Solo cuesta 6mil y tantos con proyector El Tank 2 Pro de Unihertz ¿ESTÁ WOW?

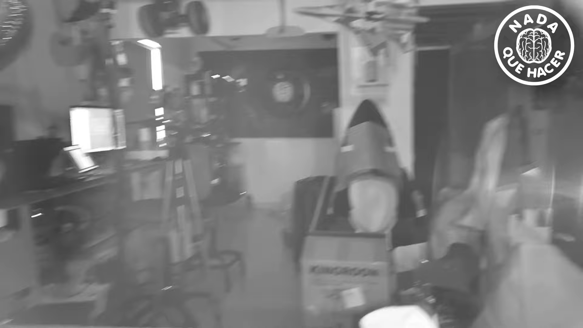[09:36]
Vean Vean nada más Estoy grabando Con el audio Del teléfono Y ustedes me van a decir Que también
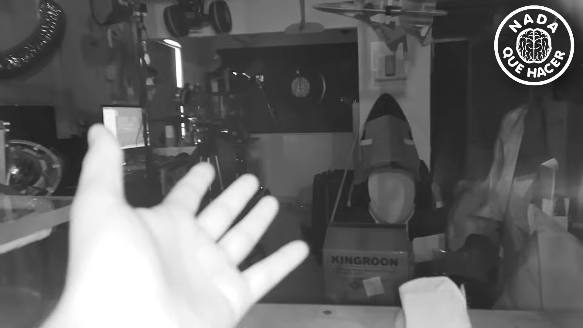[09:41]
se escucha Pero vean Ahí está apagada la luz Mi mano Obviamente brilla Porque la luz Está muy cerca Y si queremos ver Qué tan potente es Podemos ver Que hay sombras Ahí
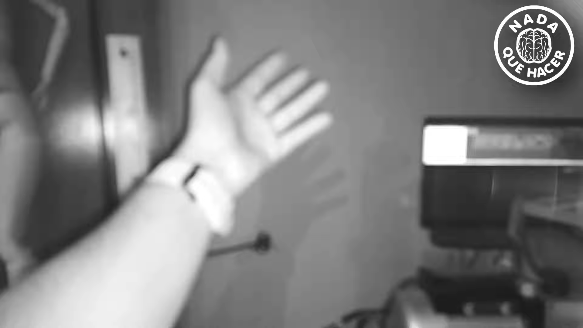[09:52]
al fondo Que son las sombras Que emite El teléfono Alexa Apaga las herramientas Muy bien Alexa Ya terminé
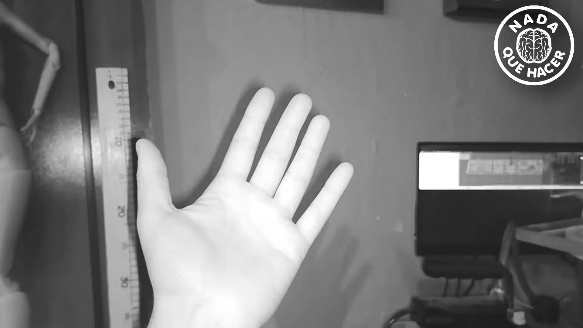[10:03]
Ahí está Ahora sí Ya apagué La otra sombra Y aquí se puede ver Una de las sombras Que está
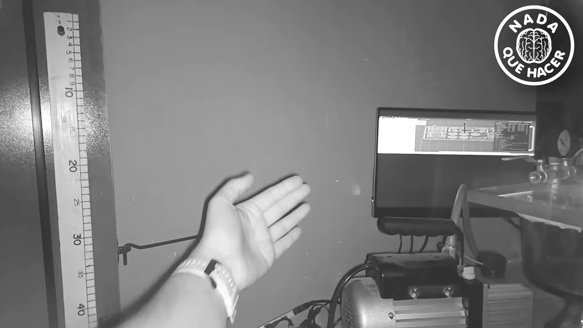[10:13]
detrás De mi mano Que es precisamente La luz Que está emitiendo El infrarrojo Entonces Es bastante poderoso Vemos ahí El reflejo Y ahí está
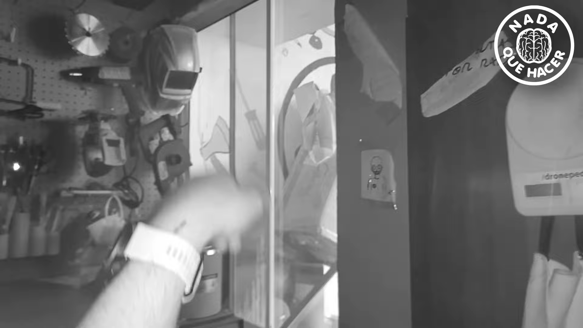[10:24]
La luz del exterior Pero Esto Ilumina bastante Vean Aquí estoy
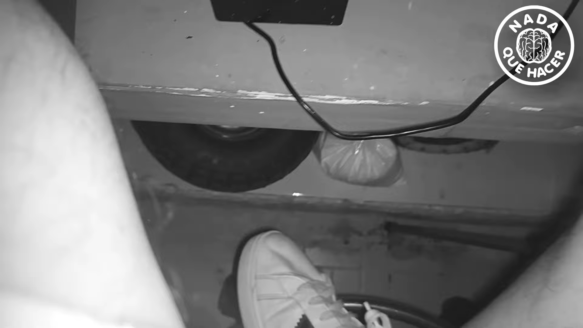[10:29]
en un lugar Más oscuro Vamos a ver Dentro del carrito Y podemos ver que